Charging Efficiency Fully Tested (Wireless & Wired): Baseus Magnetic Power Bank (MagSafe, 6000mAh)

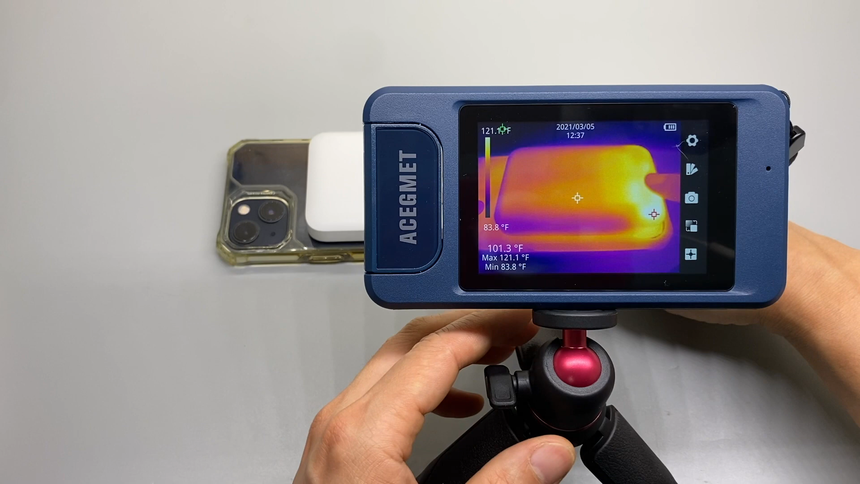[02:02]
On screen: spot 101.3°F, max 121.1°F, min 83.8°F, scale bottom 83.8°F
The hottest part is around the edge here. I'm getting 100 degrees max.